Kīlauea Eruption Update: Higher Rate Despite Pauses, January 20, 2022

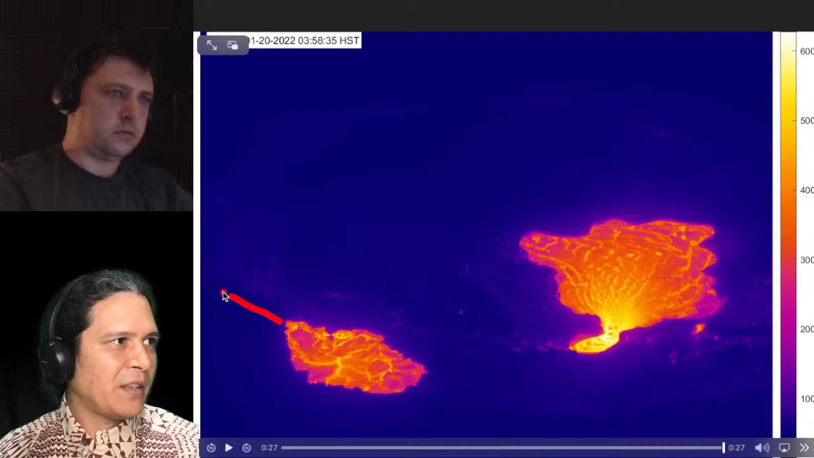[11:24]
oozing up along the edge of the crater wall and that hardened lava surface cap. So over top of the whole lava lake, right? So, I mean, the area that you're seeing is red here is not just the active lava. The active lava goes all the way underneath this crust, all the way to there, all like that.
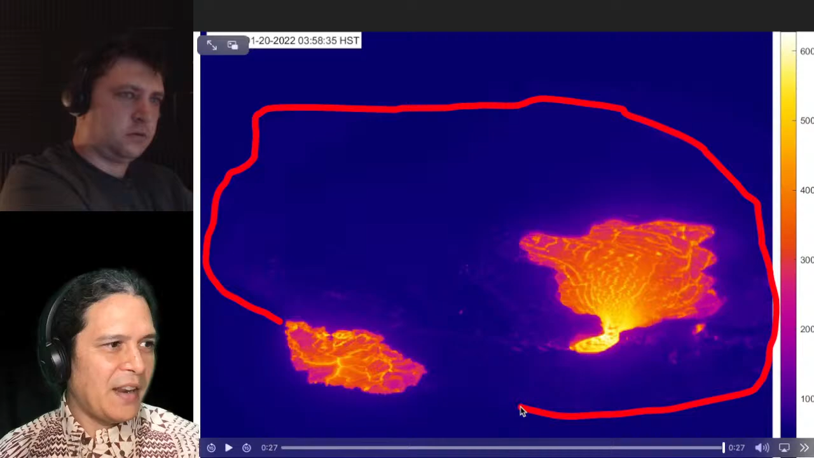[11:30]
And this, you're just seeing it hottest, what's exposed at the surface right there. Let me rewind this. And let's play it back from about a week ago when lava was also had been going underneath this crust and
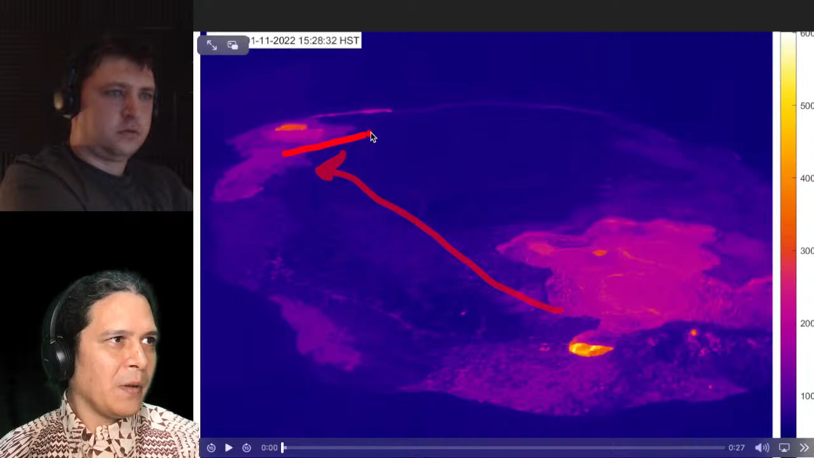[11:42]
erupting over here on this downdrop block to the northeast, and has just started decreasing, started here from in the mid of that last pause until it bursts back forth.
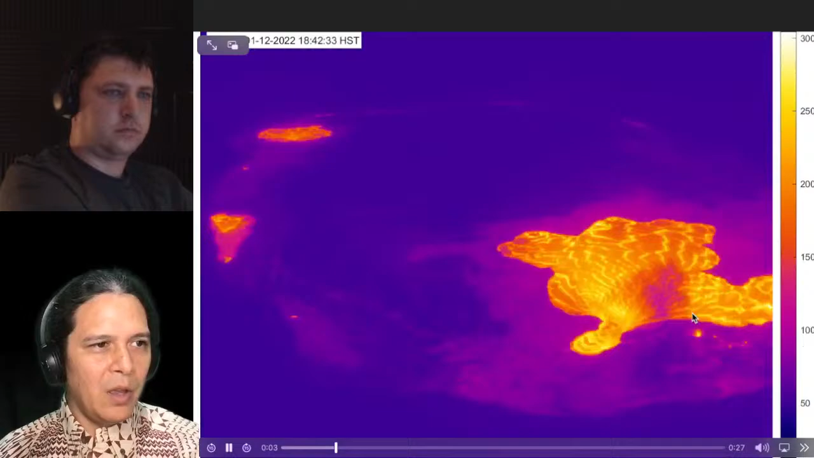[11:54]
During that reoccupation, you can see it overflows a cone.
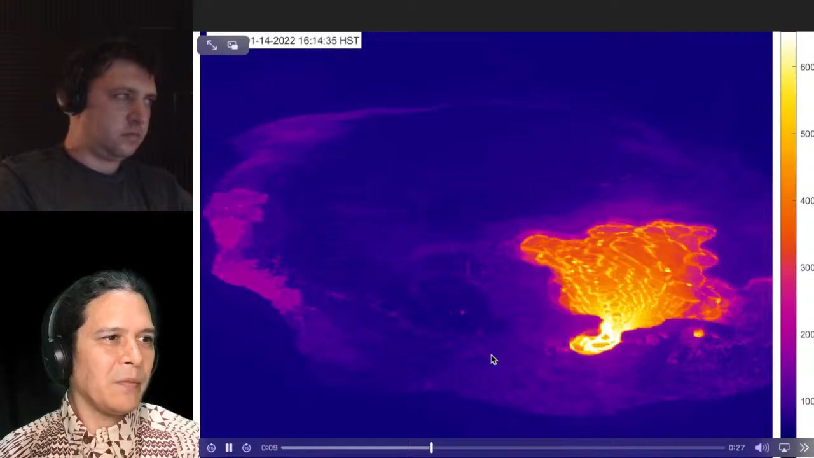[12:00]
While it's steadily erupting out, you can see it move to this left area, which is the north, actually. Here's our second pause coming in on the 16th, 17th, and on the 18th, I believe, it comes back forth.
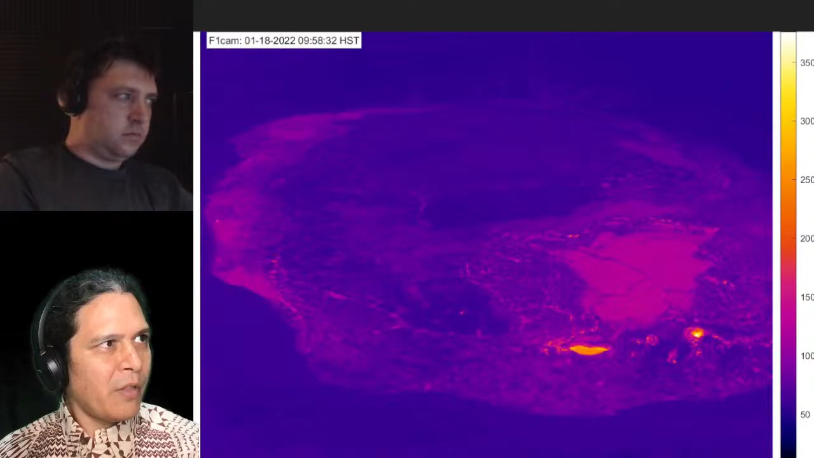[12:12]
There it is. And not quite as big of an output from the side of the vent over here, but you can see afterwards, following, we see that burst up of this ooze up here to the north. This is on the northwest side of the cone. North arrow would be that way. Yes, I have confused you by this point. All right. Current view of the F1 camera. This is from half an hour ago. There's that one channel.
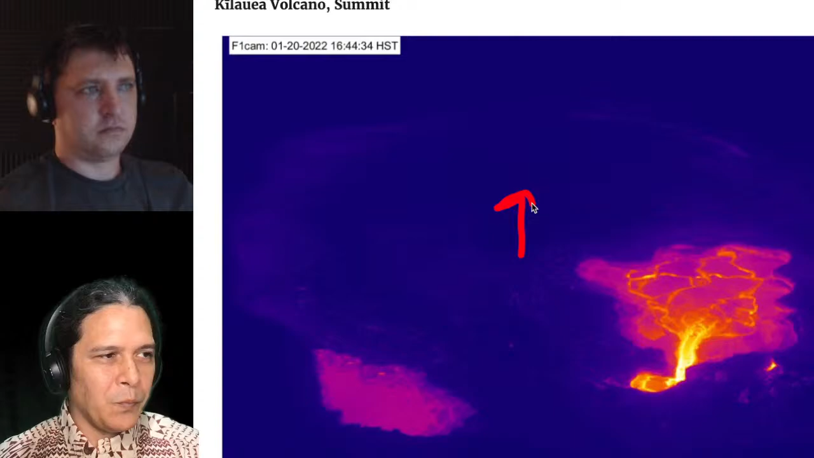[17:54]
So yeah, it's pretty interesting, right? I mean, you imagine that the center of this piston head is more, you know, is moving without any friction or encumbrance by the wall, like a critter wall over here, right? So, and it may be that it's not really getting stuck at all, but really just rising and the diameter is increasing and causes that gap to occur as well. So, yeah, it seems like this back area hasn't filled in as much. It hasn't been as easy. We haven't seen ooze ups in this area nearly as often as we have on this backside. But it seems like it's leveling out, though.